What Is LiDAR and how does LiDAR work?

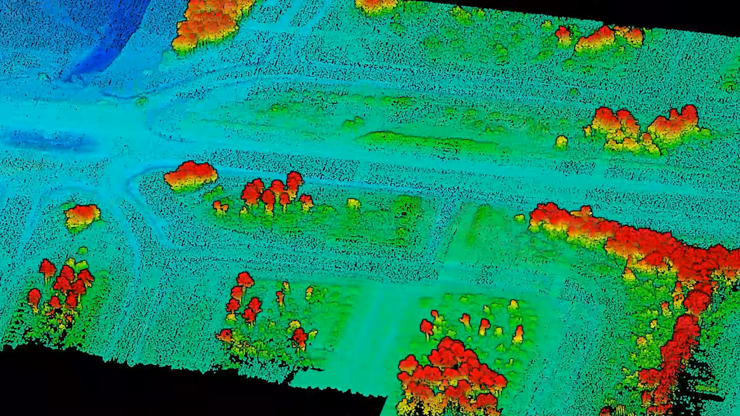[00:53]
LiDAR sensors can take hundreds of thousands of measurements each second and are represented in the form of a point cloud. The point cloud can be used in various analytical processes to take distance measurements,
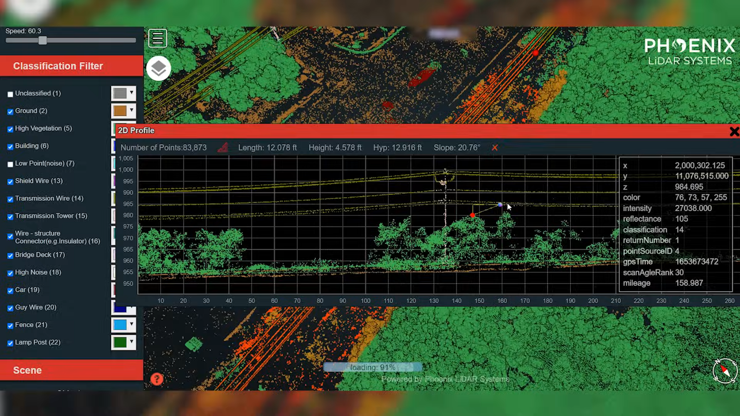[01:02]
compute volumes, and model objects in three dimensions.
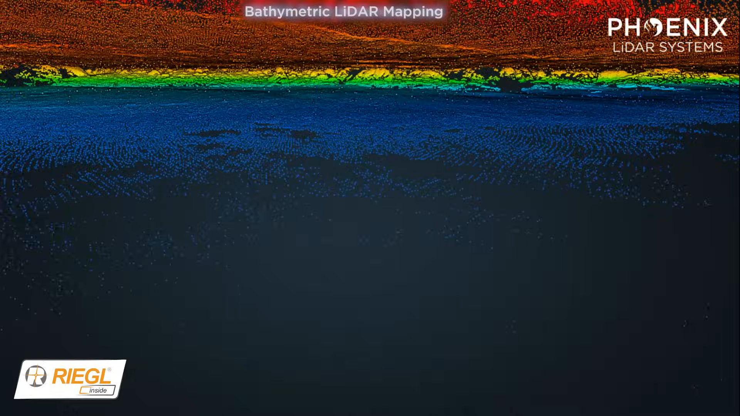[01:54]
Some forms of LiDAR sensors can even penetrate water to map the submerged surface below.
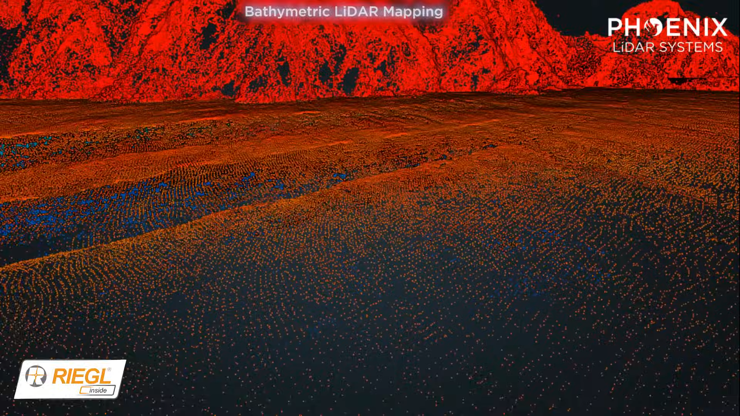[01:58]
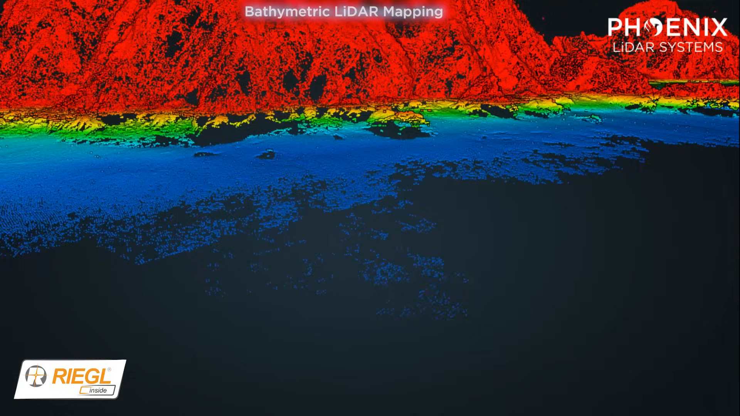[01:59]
This process is known as bathymetric LiDAR mapping.
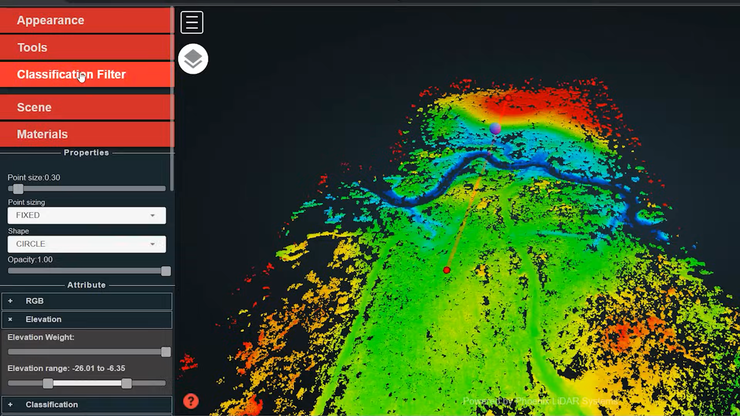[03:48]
and calculate the system's position and orientation to produce a geospatially accurate depiction of the world around us in the form of a 3D point cloud. So how can LiDAR measure the ground through trees? A laser pulse emits light energy as a bundle of photons.
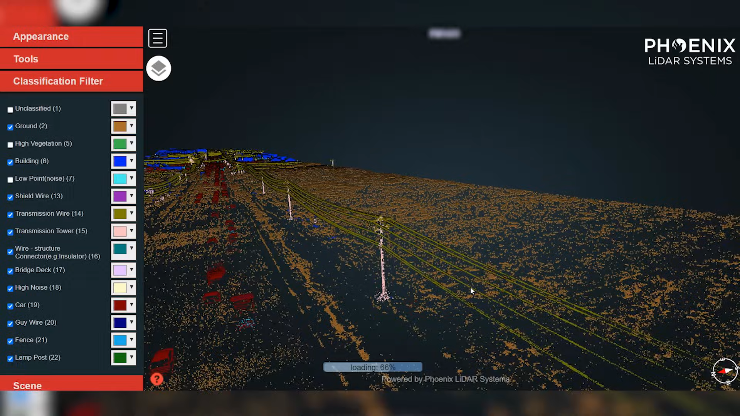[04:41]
The result is a point cloud with true 3D representation of both the vegetation and ground data. So to recap, LiDAR or light detection ranging is a tool used to quickly, accurately, and densely measure 3D features from the world around us.
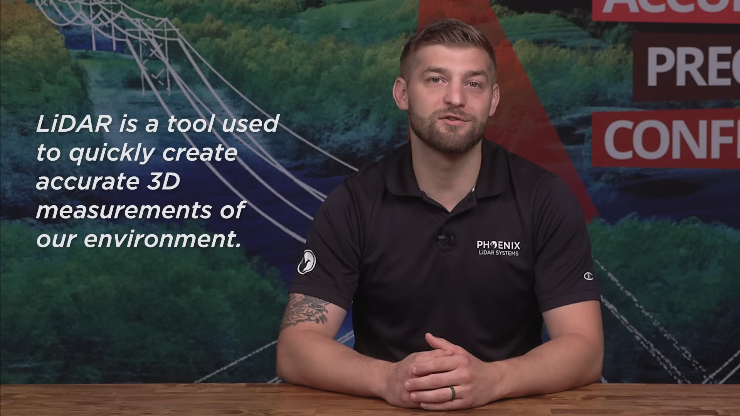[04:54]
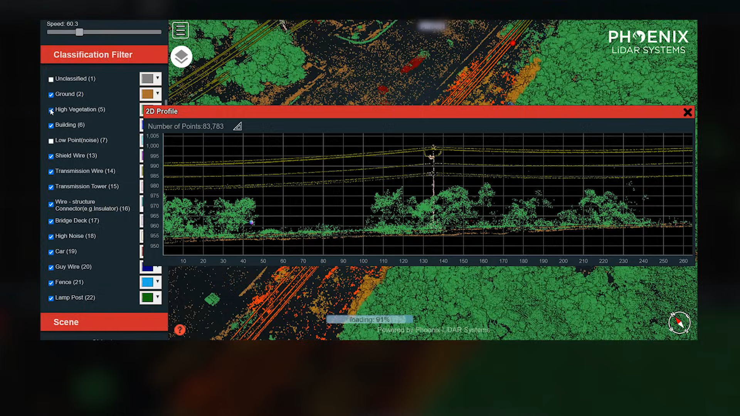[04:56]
Millions of LiDAR returns or measurements containing X,
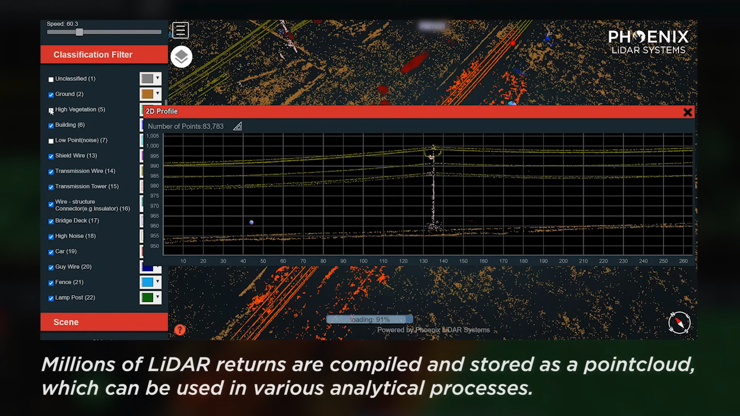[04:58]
Y, and Z values are compiled and stored as a point cloud, which can be used in various analytical processes to take measurements, compute volumes, and more.
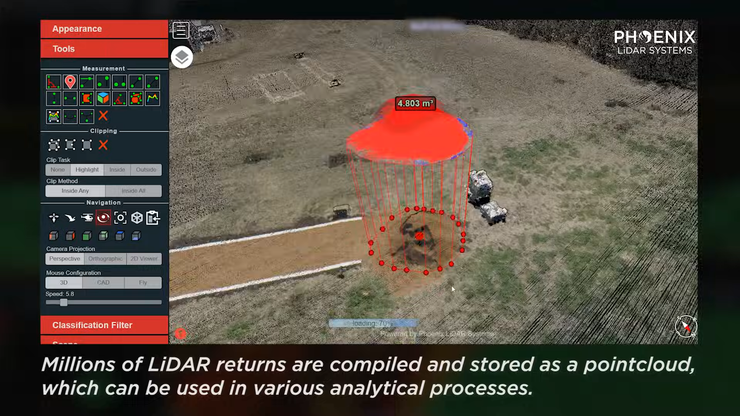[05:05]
LiDAR data can be used to estimate tree height, measure powerline sag,